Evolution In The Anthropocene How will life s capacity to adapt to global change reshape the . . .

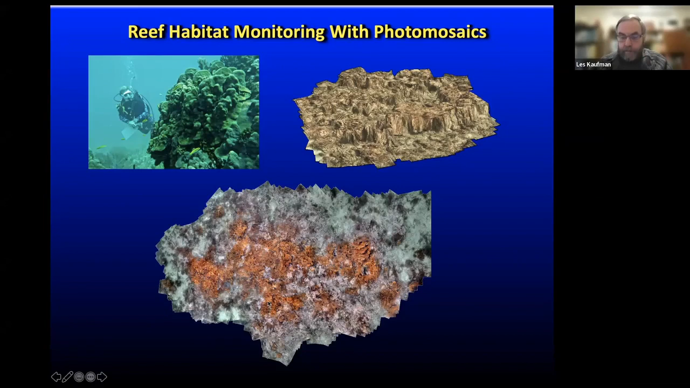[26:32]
and we are trying to find out how to extract information about ecological processes from it. This mosaic that you see on the bottom depicts in orange the spread of Elkhorn coral on one of our plots. Now, just last week I took these pictures in the Placentia Keys at Laughing Bird and Moho Key.